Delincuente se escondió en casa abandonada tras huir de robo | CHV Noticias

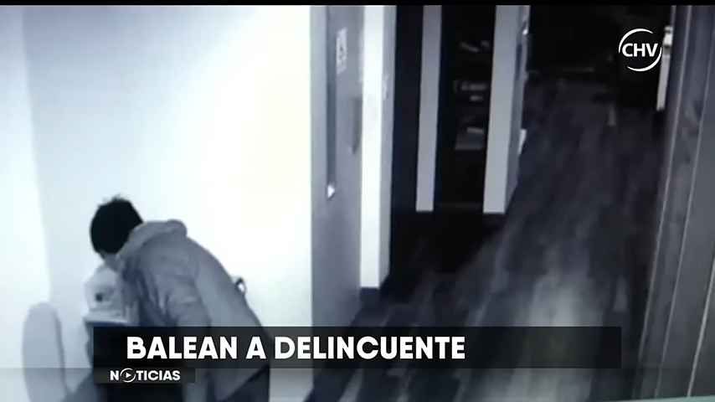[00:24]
Imagínese despertar y encontrarse cara a cara con un delincuente recorriendo sigilosamente su casa. Esto fue lo que le ocurrió la mañana de este sábado a una familia de La Reina,
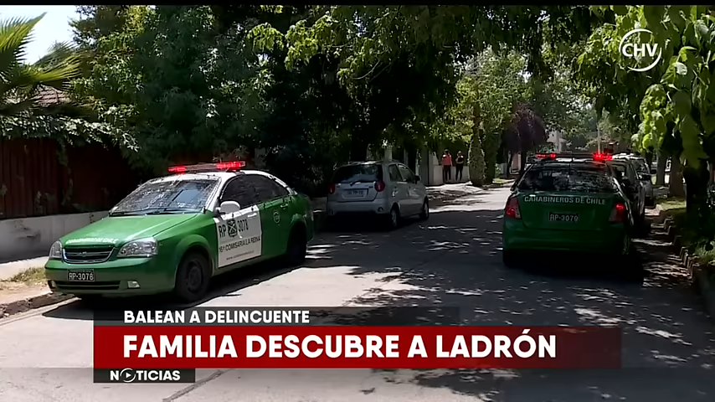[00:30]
lo que terminó con el ladrón herido a bala.
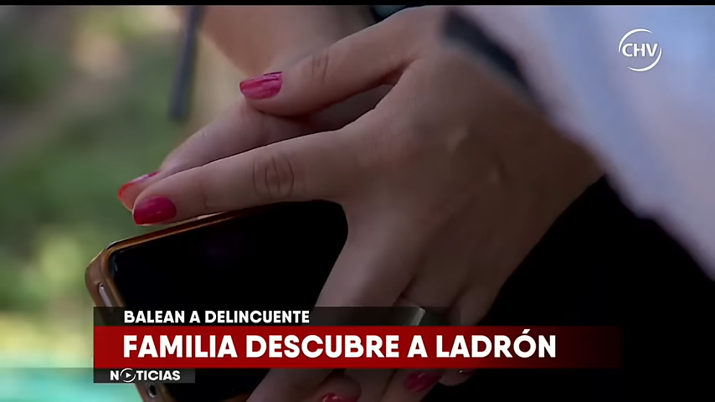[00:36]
Mi mamá se levantó y se encontró con un ladrón en el pasillo de la casa con dos cuchillos.
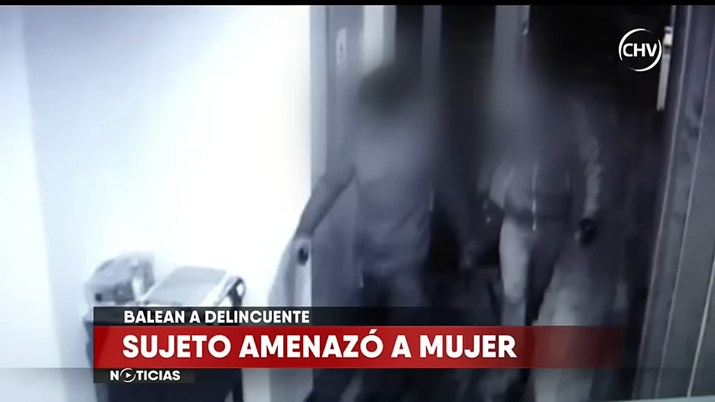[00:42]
Empezó a hablar y él le dijo que se callara nuevamente y la amenazó con los dos cuchillos.